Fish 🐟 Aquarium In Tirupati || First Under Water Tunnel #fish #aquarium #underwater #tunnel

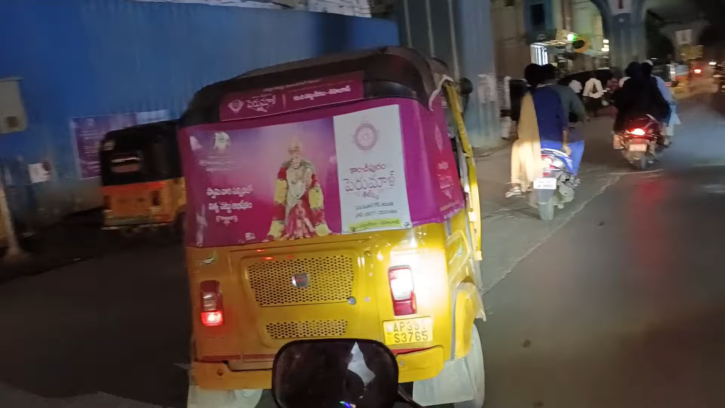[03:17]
రైట్ సైడ్కి వెళ్ళామంటే బస్ స్టాండ్ వస్తుంది స్ట్రైట్ వెళ్ళామంటే. అండ్ శ్రీనివాసం కూడా ఉంటుంది ఇక్కడ, మనమైతే లెఫ్ట్ తీసుకోవాలి, ఇది గుర్తుపెట్టుకోండి.
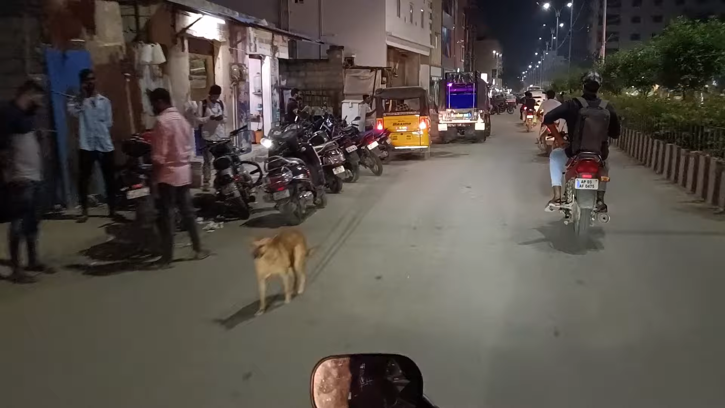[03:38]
డిబిఆర్ హాస్పిటల్ దాటినాక అండ్ డిపిఆర్ కళ్యాణ మండపం మిడిల్లో అయితే మనకి అక్వేరియం అయితే ఉంటుంది. మనమైతే ఇప్పుడైతే వచ్చేసామన్నమాట. సో ఇదే అనమాట మనకి అక్వేరియంస్ అయితే.
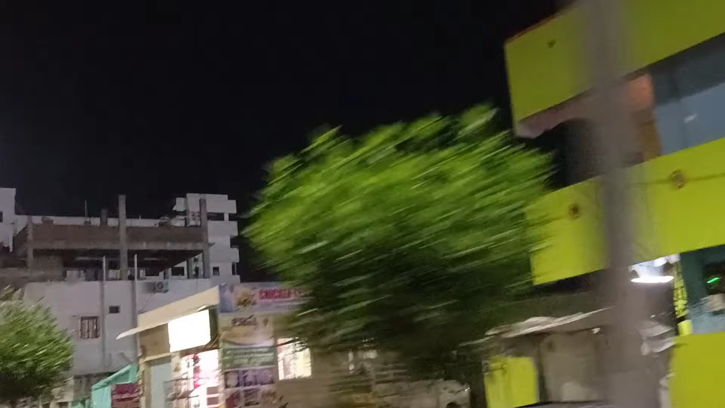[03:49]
ఇక్కడే మనకి ఎగ్జిబిషన్ కూడా పెట్టేది. సో ఇక్కడ నుంచి మనం రైడ్ తీసుకోవాలి ముందర, ఎందుకంటే మనకి యూటర్న్ అయితే లేదు.
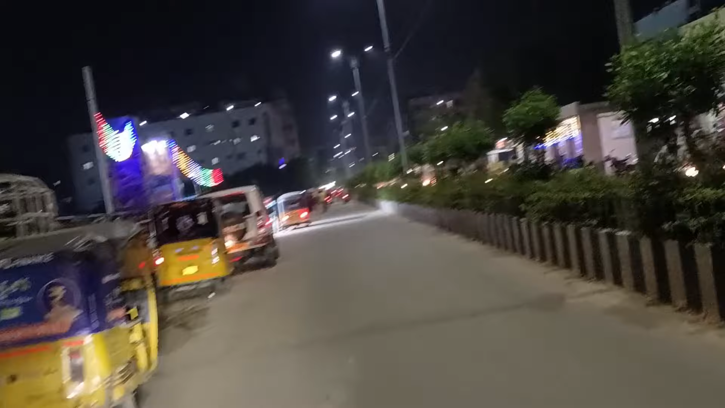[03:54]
సో ముందుకు వచ్చి యూటర్న్ చేసుకోవాలి. సో ఇదే అనమాట వచ్చేసాం ఇప్పుడు అయితే మనం.